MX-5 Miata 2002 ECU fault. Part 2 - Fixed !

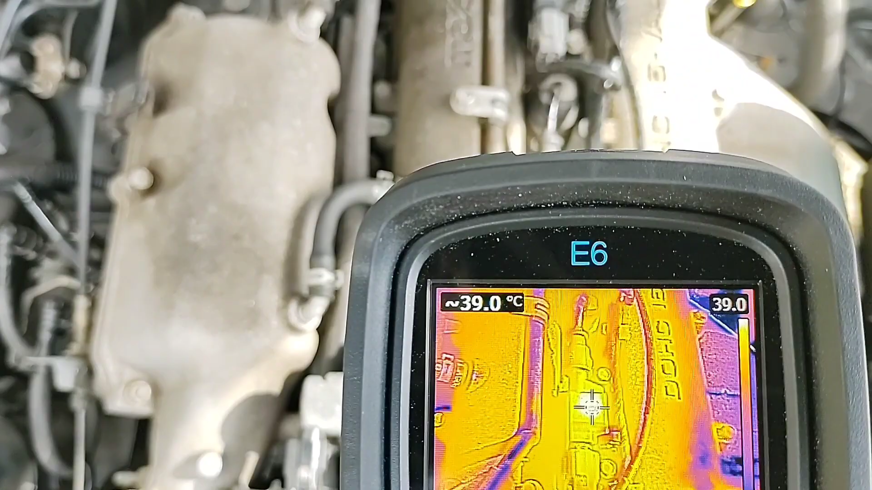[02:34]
On screen: spot 39.0°C
so your front coil 39 rear coil 37
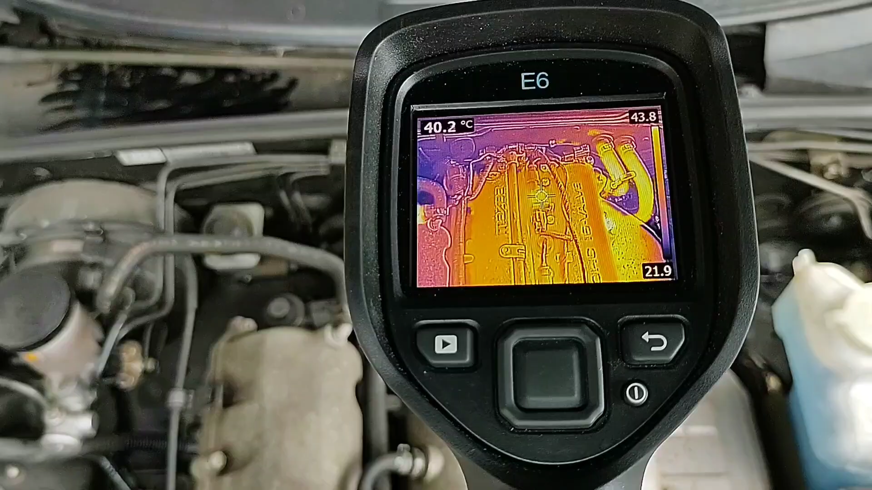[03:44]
On screen: spot 40.2°C
as you can see from that they're both about the same temperature